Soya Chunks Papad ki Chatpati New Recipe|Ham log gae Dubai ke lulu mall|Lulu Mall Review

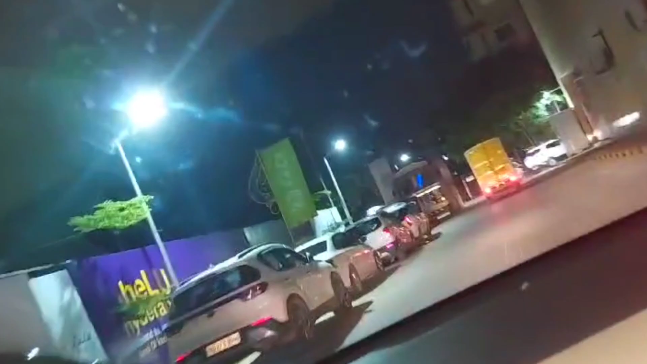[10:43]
बाहर भी ये पूरी पार्किंग है, पर फिर भी हम लोग यहाँ गए थे जब टाइम हो रहा था,